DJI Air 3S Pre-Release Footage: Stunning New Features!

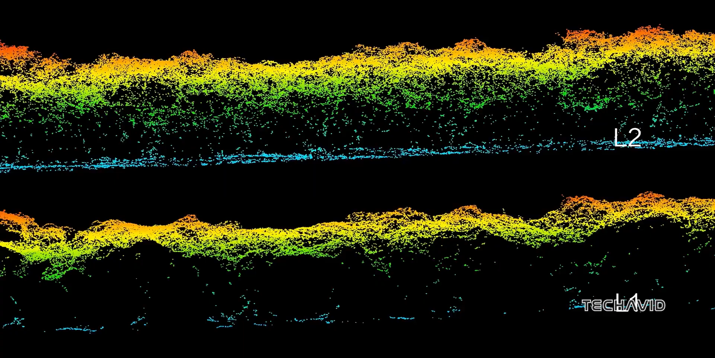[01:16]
LiDAR works by shooting out laser beams, and measuring how long it takes for them to bounce back after hitting an object.
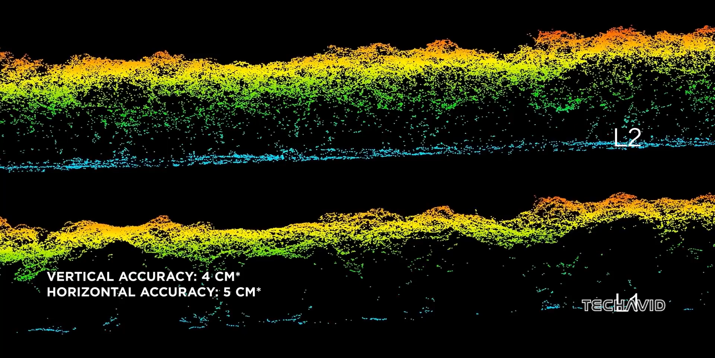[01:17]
This allows for super precise distance measurement, and detailed mapping of the surroundings.